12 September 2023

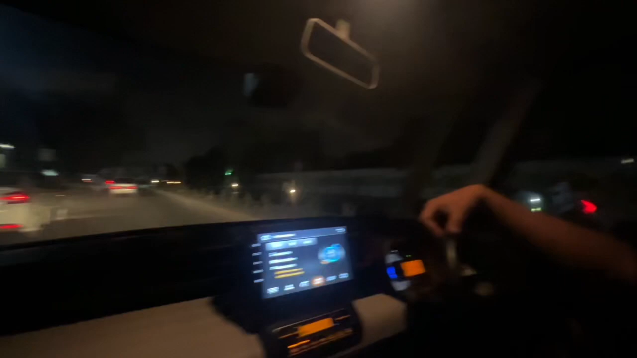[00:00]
In the name of Allah, I am asking the customer to tell you about the location, the phone is already told I was going to go and I thought I was going to tell you Look, everyone knows about the food street in Keraachi,
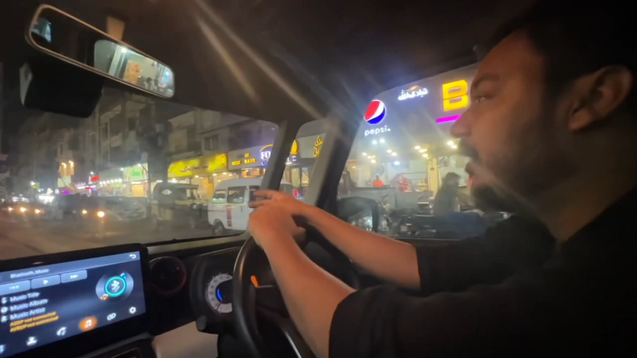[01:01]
we will come from here Let's see this road Look, this is food street Look, this is food street One thing is to tell you You have not made me feel of a drink Yes,
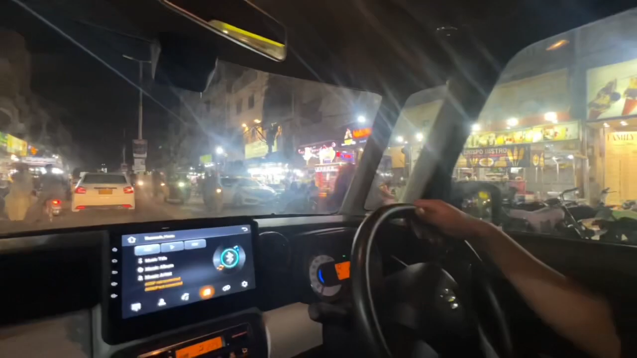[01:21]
if we don't have a car, we will stay here because here
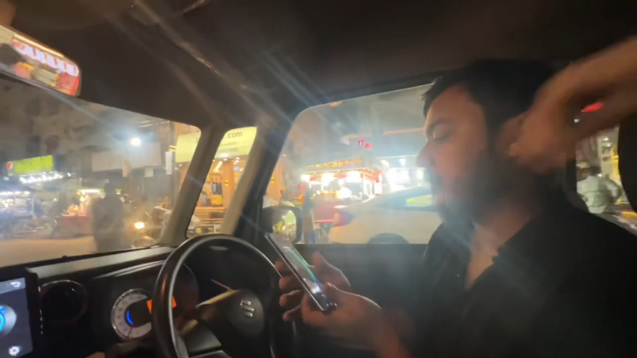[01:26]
MashaAllah, now the customers are calling Yes, customers are calling a lot of calls Alhamdulillah, the Karachi has responded very well and this is a gauze Here is a gauze, a gauze, a gauze is very well
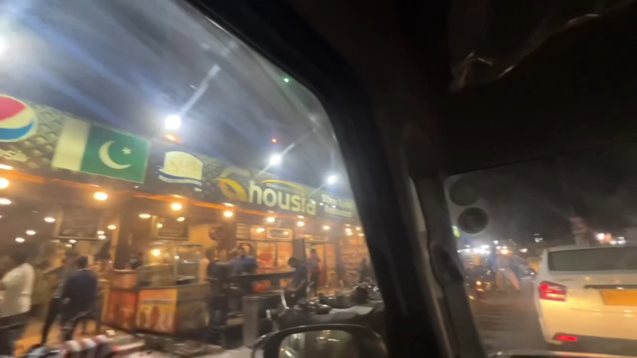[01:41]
Look, this is the first lane, the Karachi Link The second lane is our Fashion Edda They
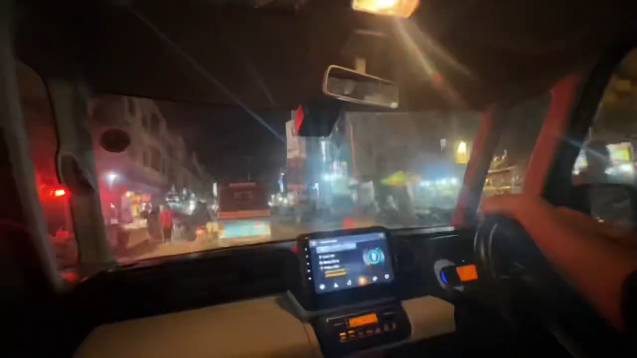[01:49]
are telling me that this is the TIEBIS Medical in front of this lane If you choose the TIEBIS Medical If you choose the TIEBIS Medical If you choose the TIEBIS Medical
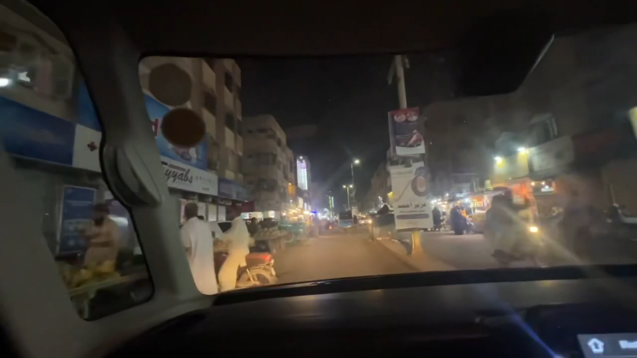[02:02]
In front of this lane You will see the black
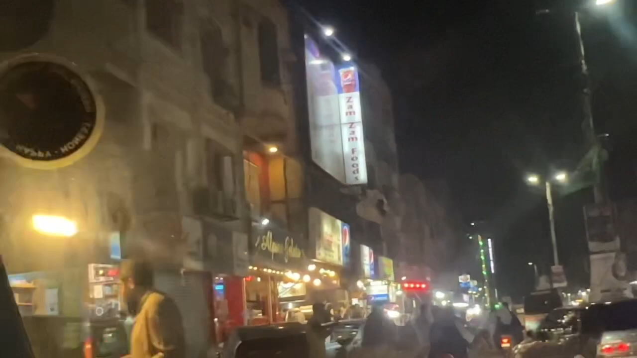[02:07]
board which is the name of Fashion Edda This is the TIEBIS Medical and in
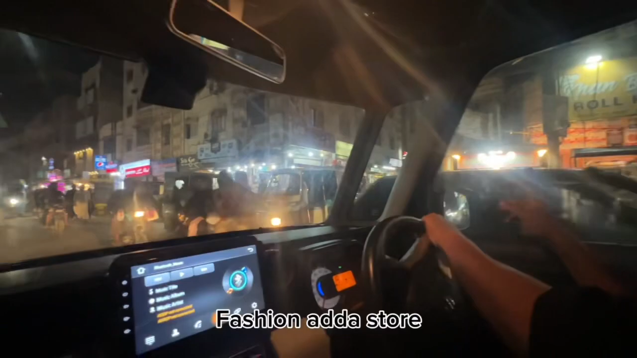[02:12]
front of this lane Yeah This TIEBIS рос by and this is the new Alpine and here,
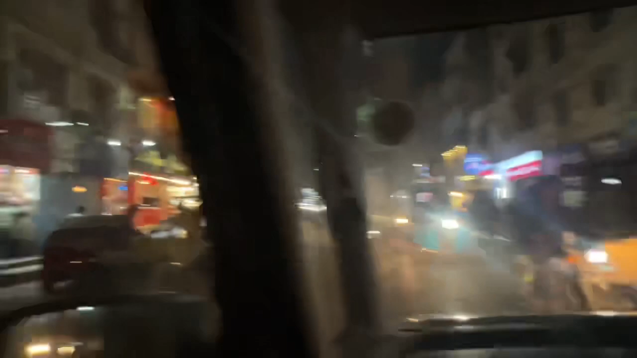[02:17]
this is the new Alpine and here, this is the new Alpine This is the new Alpine This is our BDS This is our Sport this has brought in And here
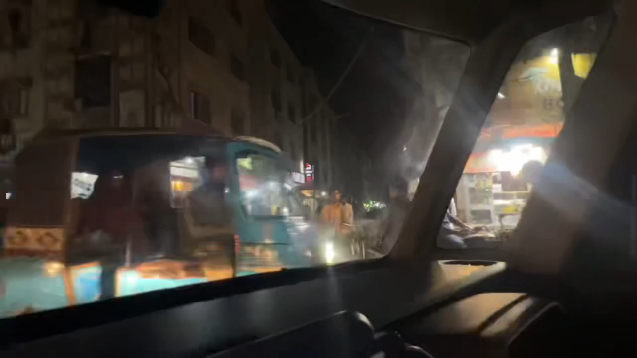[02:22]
they are taking the cup they are taking the cup They have to eat food and then just take the cup here we have to take the cup Here is our Fashion Edda store
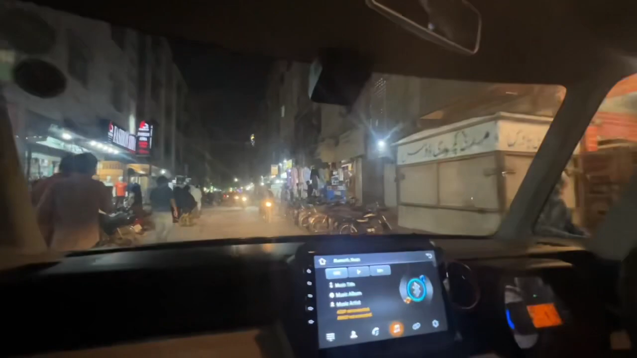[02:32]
What's the show here? Yeah, yeah, very fashion at the store.